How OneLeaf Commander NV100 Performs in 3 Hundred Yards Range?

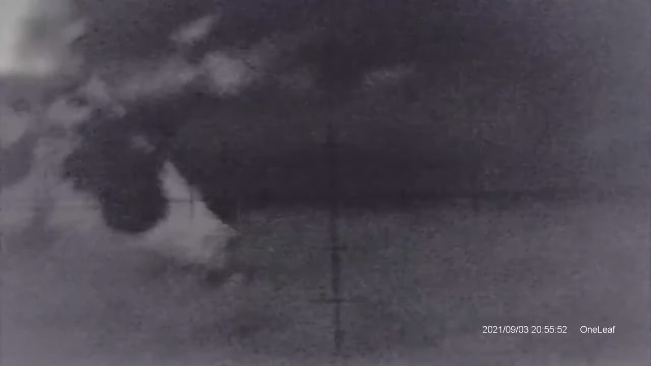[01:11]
Okay, so we're outside now, exactly the same position I've got the immersive optics
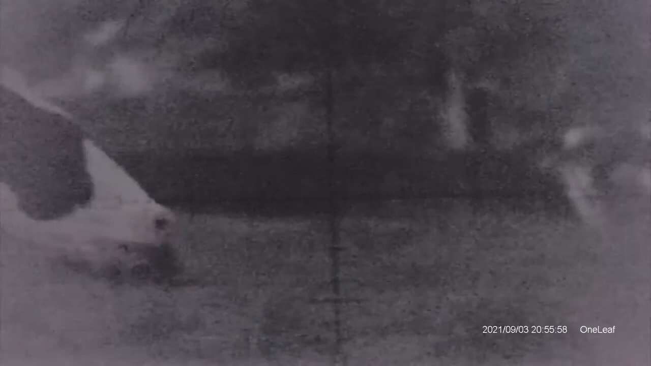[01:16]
5-30 and it's not exactly dark we're in a field where there's cows
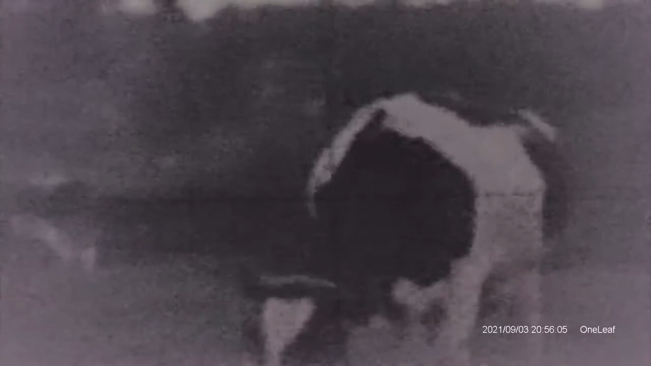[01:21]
and we have the IR switched off and you can just about make it out there
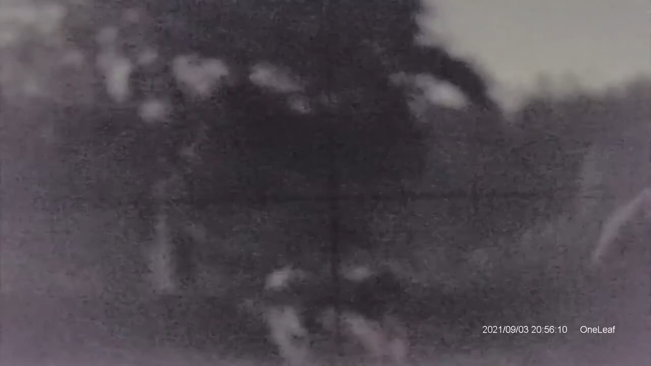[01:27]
are some street lights around but it isn't your typical hunting type of weather what we're going to do is we're going to switch the IR on
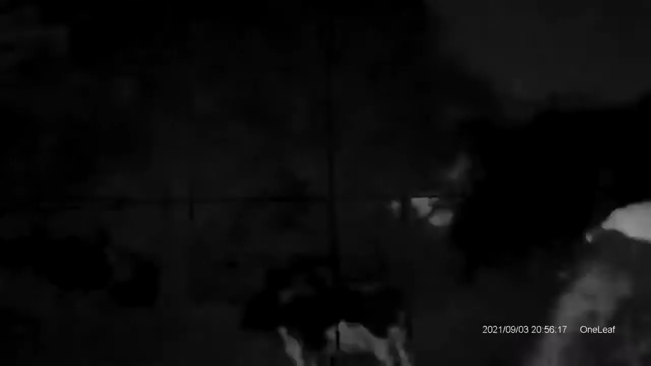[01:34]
so we'll just press and hold and we've got the IR
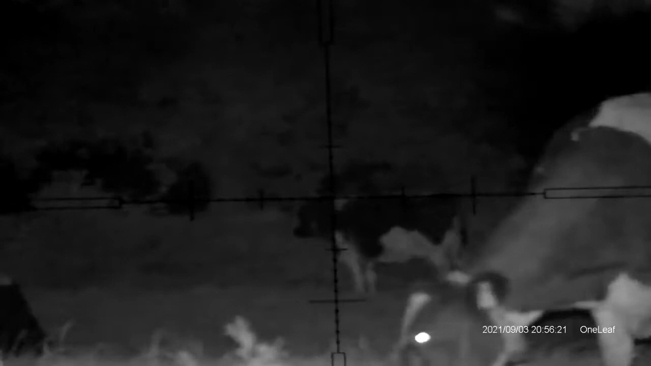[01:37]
on now so these cows in front of me are around about 40-50 yards
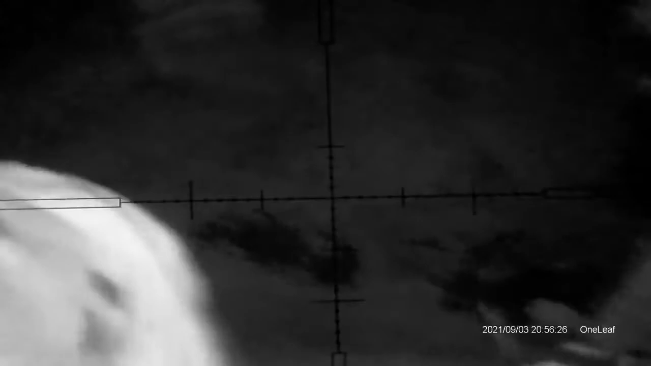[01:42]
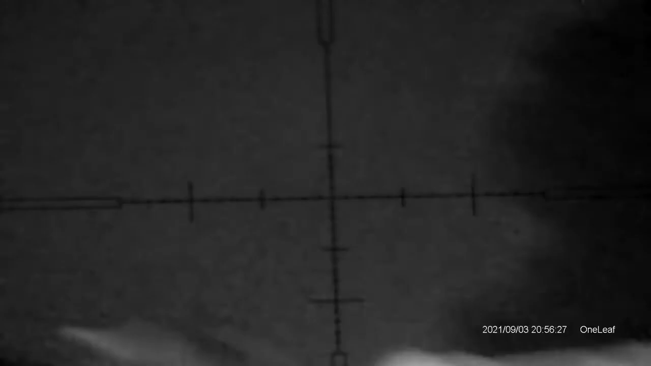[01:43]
and we can scroll around and we can sort of start looking out and we're at IR level
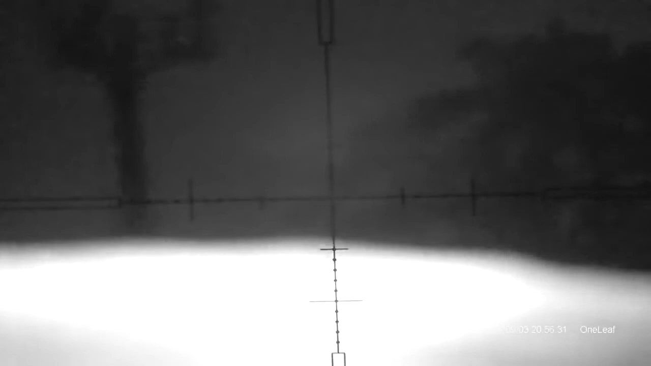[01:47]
1 and we'll just readjust the focus on here on the parallax
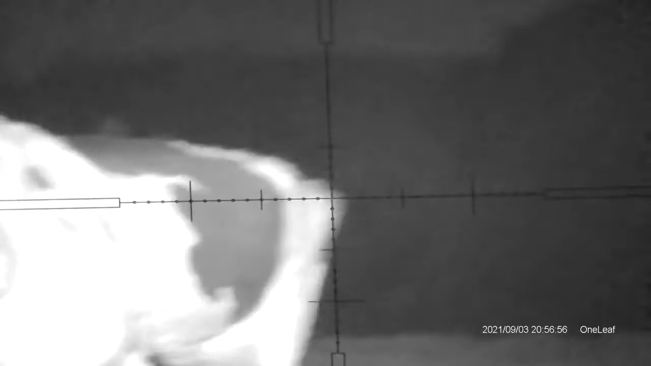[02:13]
so we've got 6 levels of IR and I've got this zoomed fairly,
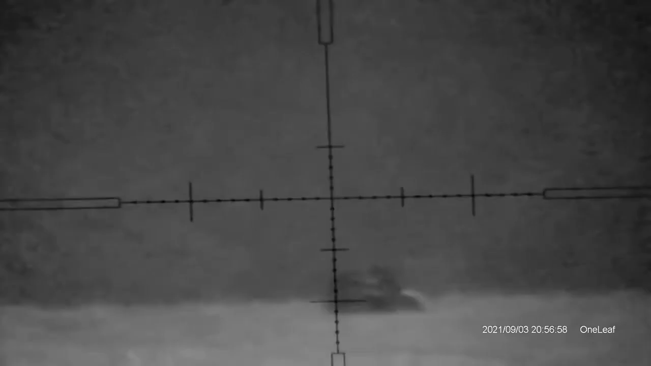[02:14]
fair way in and I'm trying to reach out as far as I can so I'm looking now about 200-300 yards and it is actually picking that stuff up quite good that's actually quite impressive
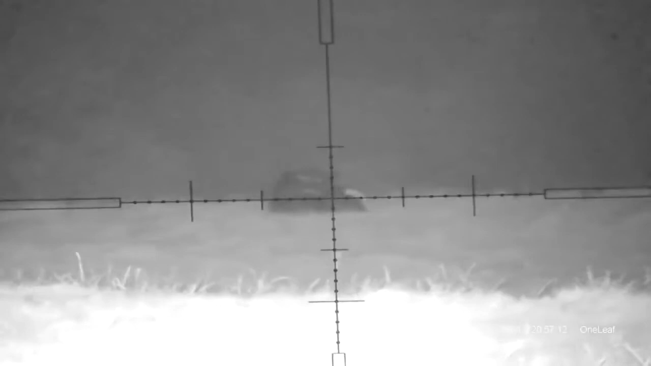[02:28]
that, what I'm looking at now is a cow sat in a field at least 300 yards away
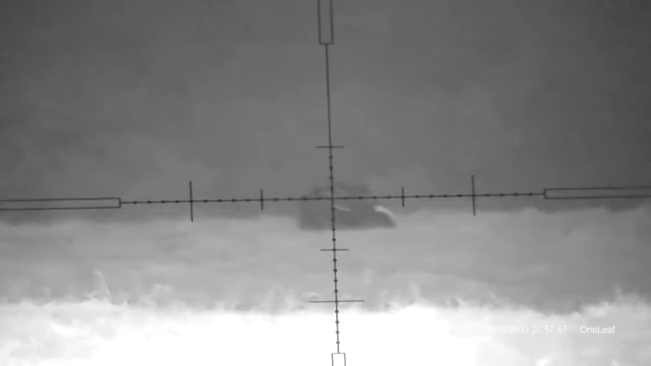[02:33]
that's not too bad out of this little tiny IR torch pretty good indeed and I'm just looking across I'm
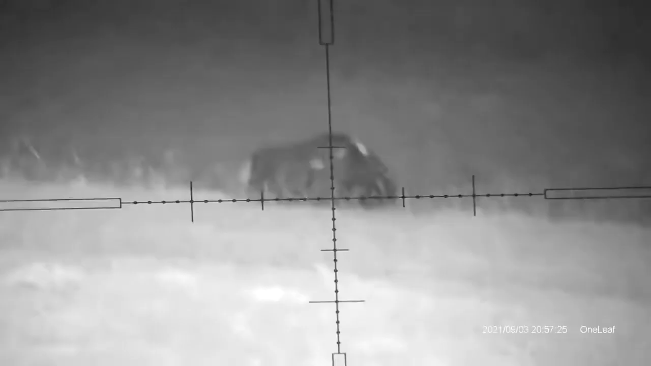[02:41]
looking down the field here now and
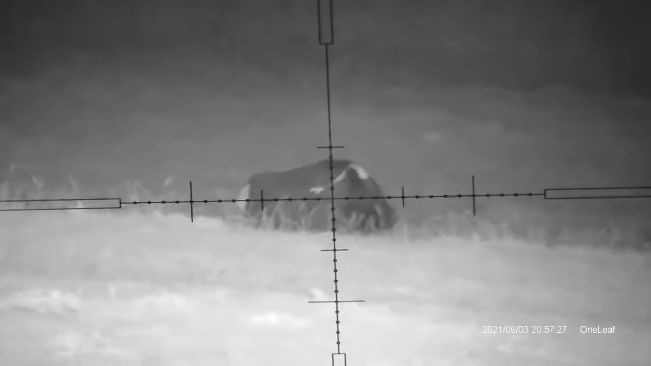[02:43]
I'm looking at that cow there out there and I know this field pretty well I know that's another 200 yards easily
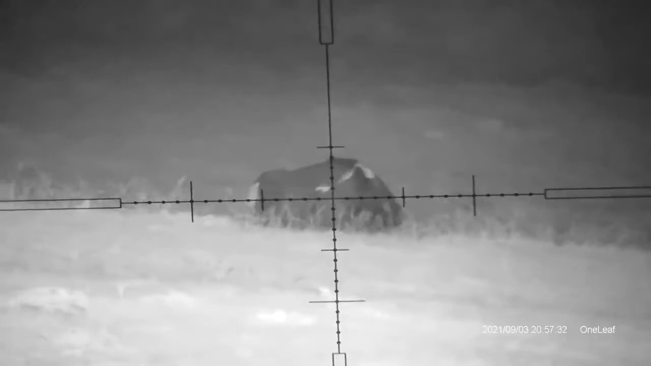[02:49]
and we'll just see the IR levels down a little bit here while we've got it
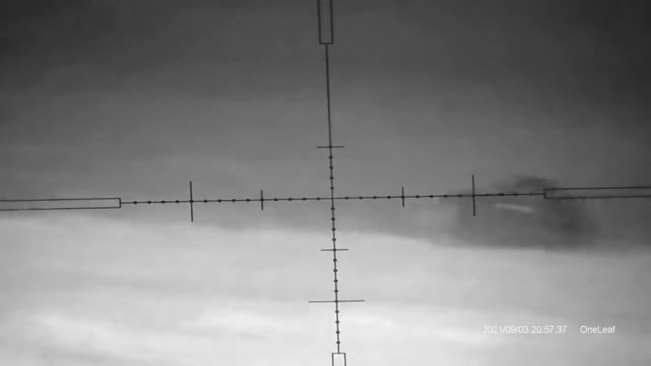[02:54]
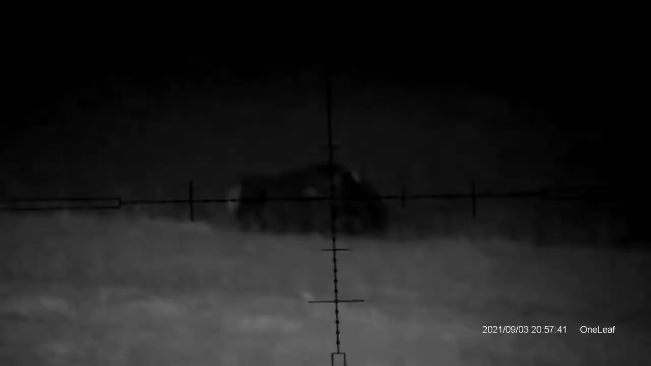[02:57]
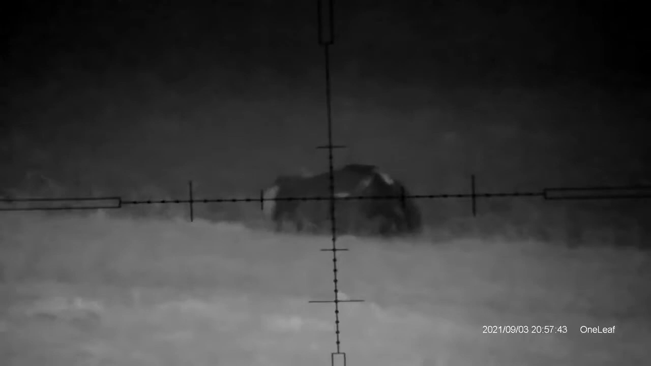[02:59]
so that's at zero that's at the lowest next one,
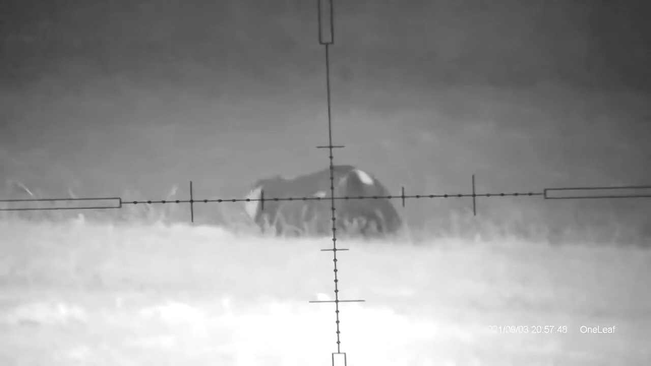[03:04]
next one and I've got this IR torch pulled all the way out to zoom
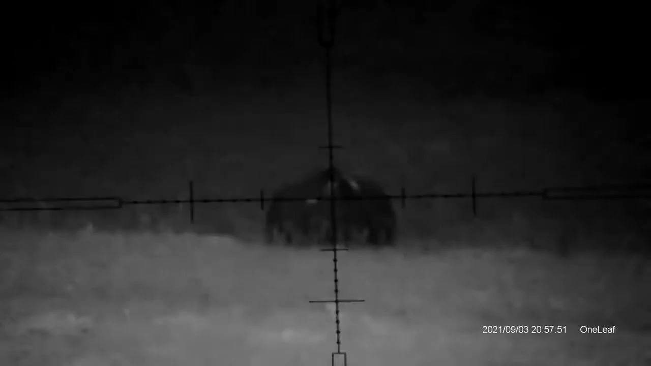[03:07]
it as far as possible but
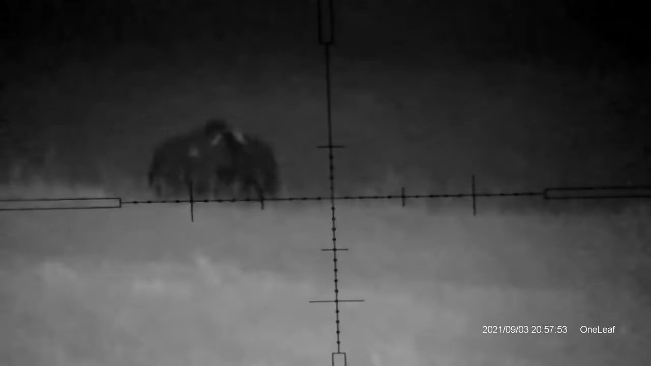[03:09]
I'm actually quite impressed with this with the Sony Starlight or whatever they call it
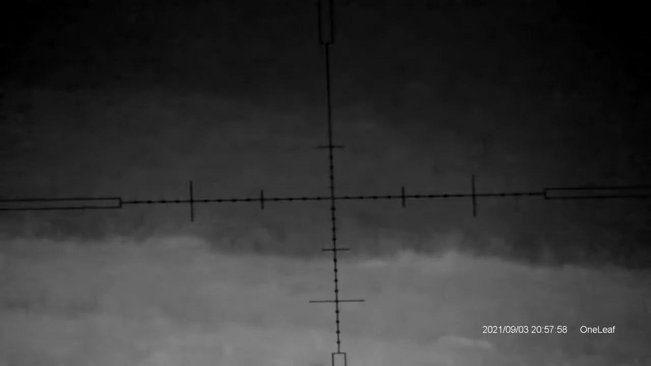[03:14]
to chip in there it's using a lot of the ambient light as well so it's pretty good